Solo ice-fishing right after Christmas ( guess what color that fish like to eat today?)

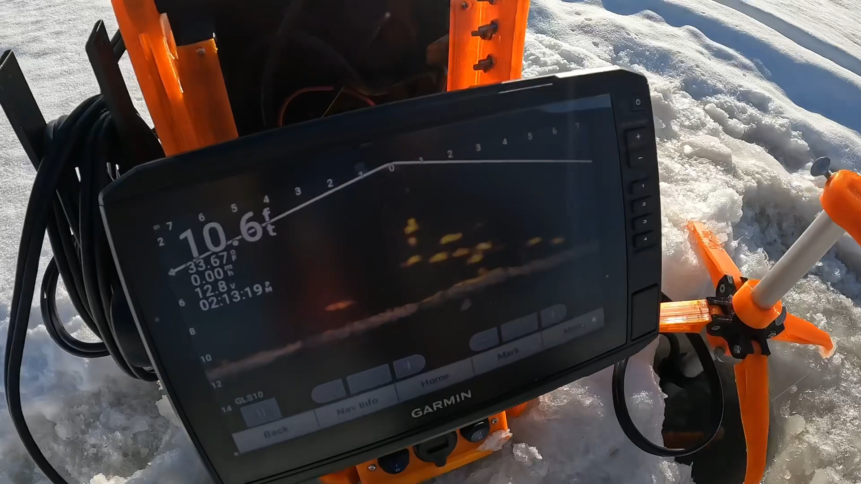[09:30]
On screen: depth 10.6 ft
Unfortunately I have to do that with weather is -3 degrees. All the fish is down here.
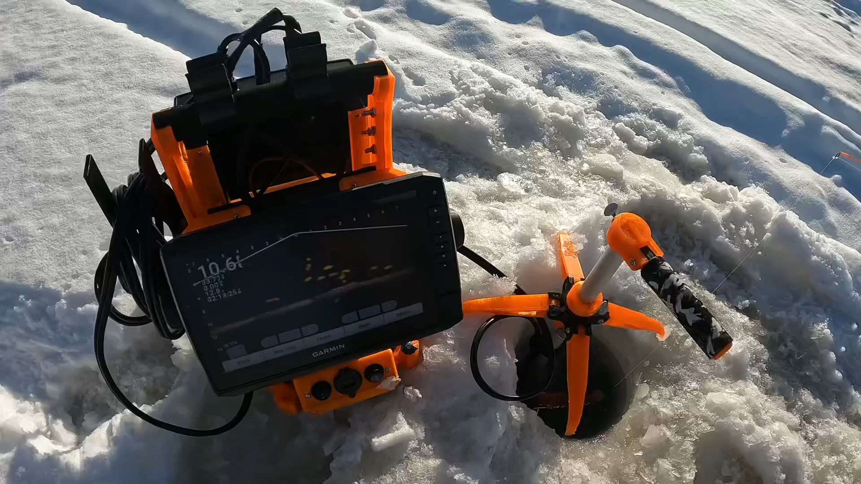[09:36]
So far I caught maybe 5. Every time I draw, I have to kind of move around.
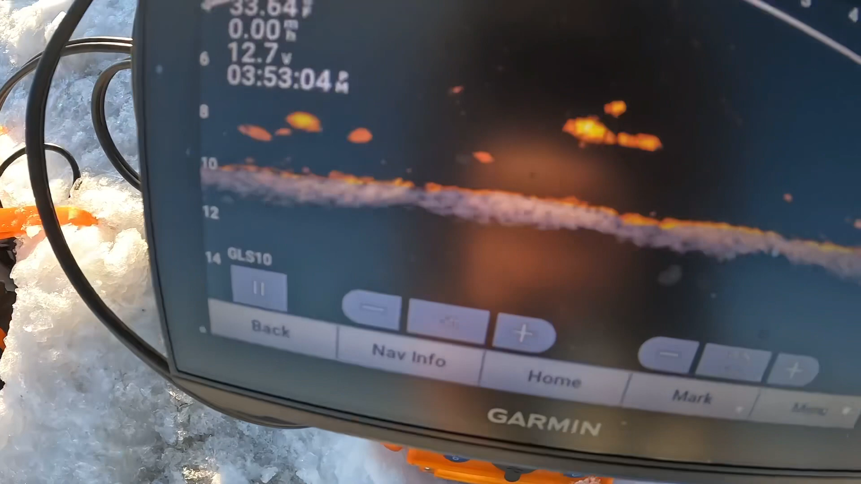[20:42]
Basically, the bite is just very finicky. That's my bait. These are all panfish.
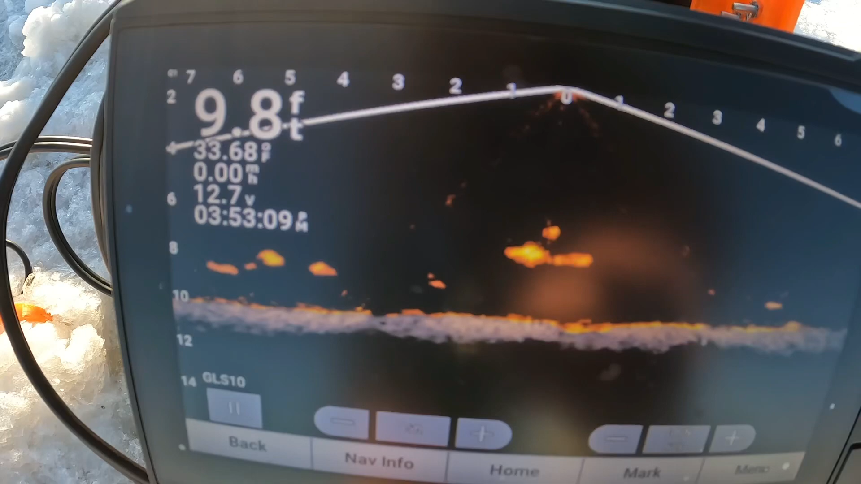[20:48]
On screen: depth 9.8 ft
They just don't like to bite right now. It sits very still.